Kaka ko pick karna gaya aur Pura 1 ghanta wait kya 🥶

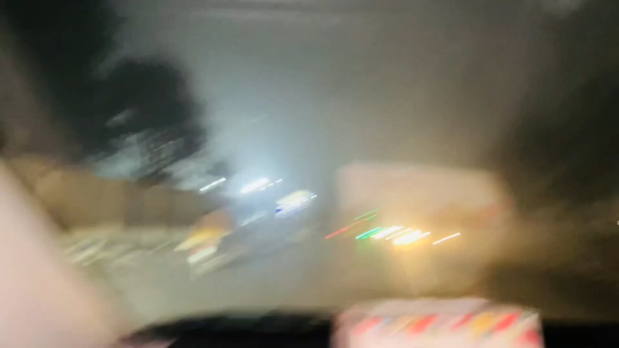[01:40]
बड़ी धुंध है यार, बहुत ज़्यादा ही धुंध हुई पड़ी है, और आप लोग भी मतलब ज़रूरी हो तो ट्रैवल करें, मैं तो कहती हूँ ट्रैवल करो ही ना।
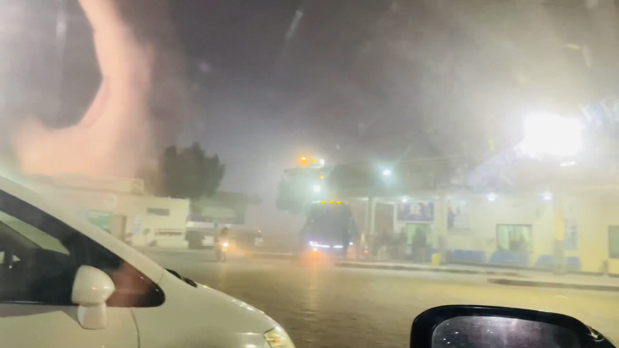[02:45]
मुझे तो नज़र नहीं आ रही कि है भी कि नहीं।